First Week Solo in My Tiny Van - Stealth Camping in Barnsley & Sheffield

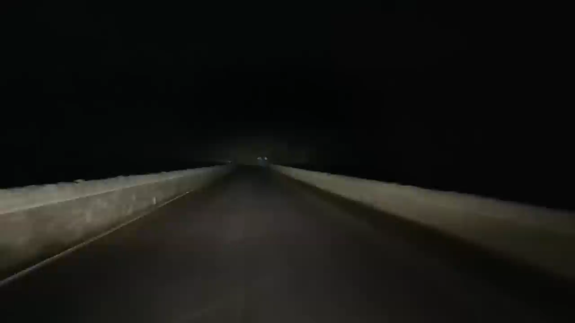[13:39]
Spots here along this road, but it's a bit scary, if I'm honest.